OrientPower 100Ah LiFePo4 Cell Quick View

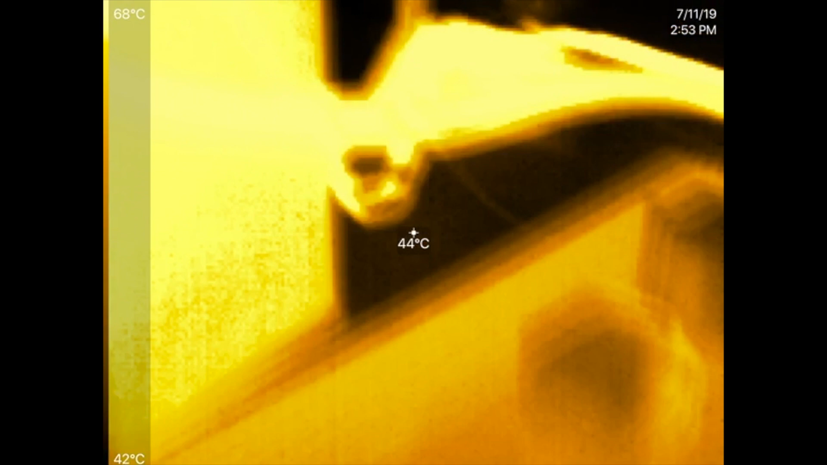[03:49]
On screen: spot 44°C, scale top 68°C, scale bottom 42°C
cells there that's hot 60 the cables are hot
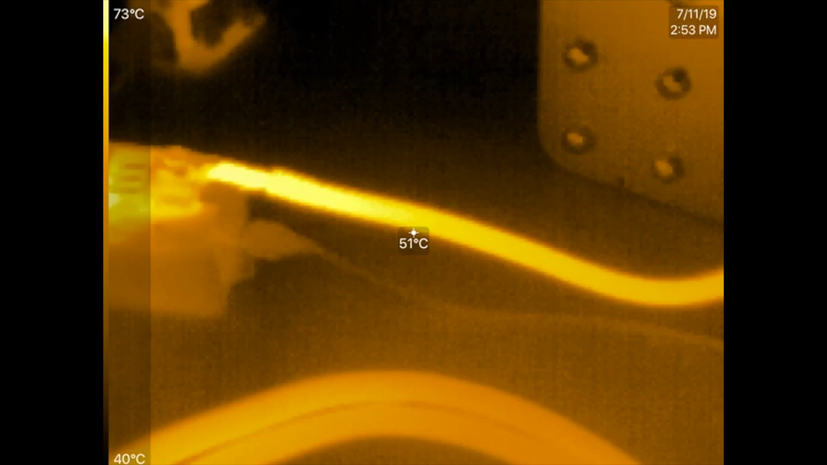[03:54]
On screen: spot 51°C, scale top 73°C, scale bottom 40°C
that's you know probably 70 degrees the cells
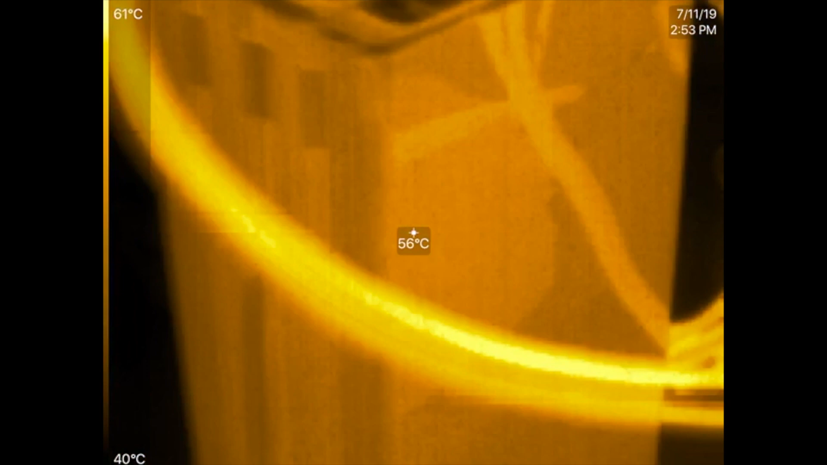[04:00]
On screen: spot 56°C, scale top 61°C, scale bottom 40°C
are hot uh this one say 56 i think they were around 60 degrees
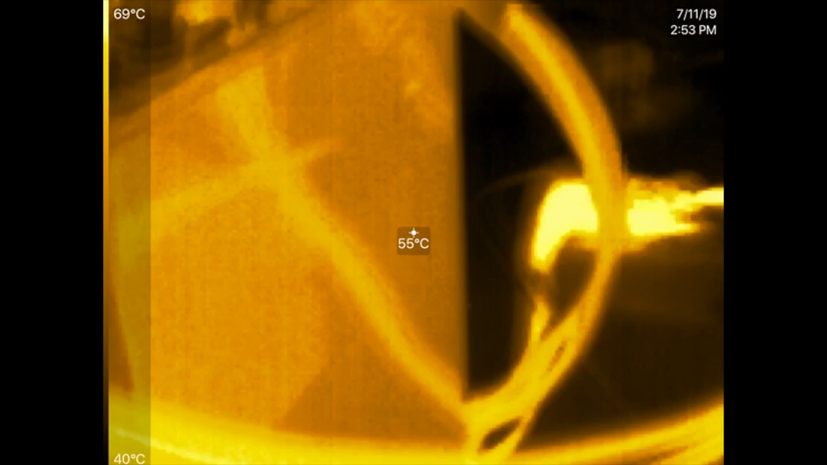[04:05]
On screen: spot 55°C, scale top 69°C, scale bottom 40°C
yeah so there you go uh
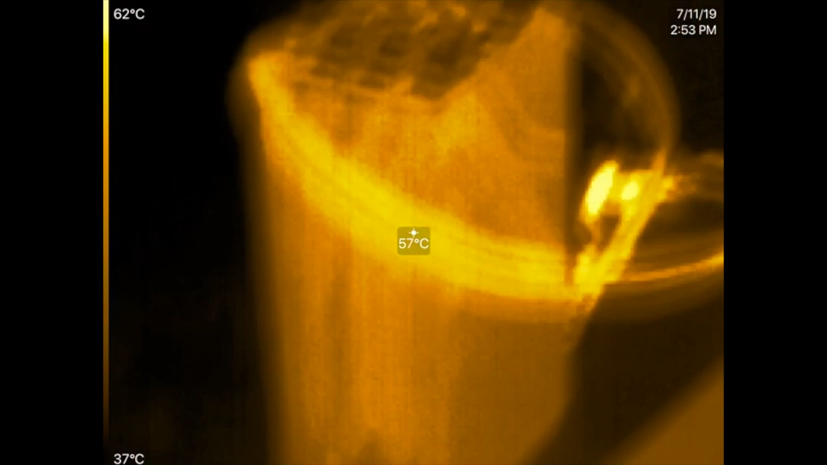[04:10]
On screen: spot 57°C, scale top 62°C, scale bottom 37°C
those cables are again they're cheap chinese the ones that came with the inverter
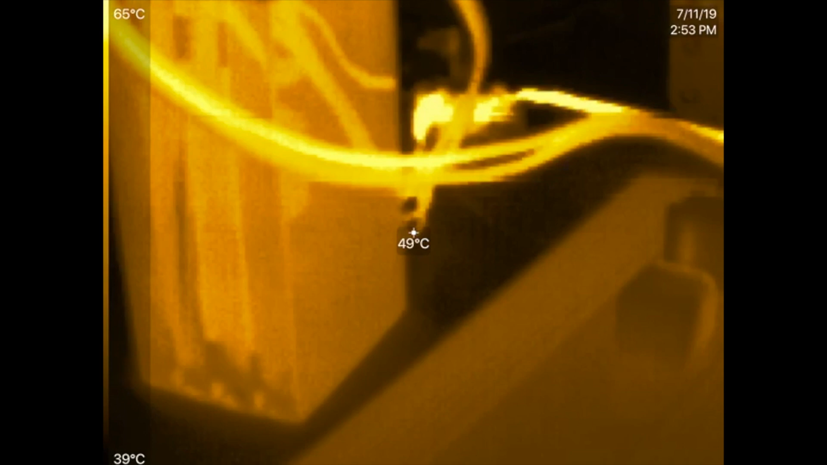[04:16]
On screen: spot 49°C, scale top 65°C, scale bottom 39°C
yeah it's it's they're doing all right this is pretty impressive battery 100 amp hours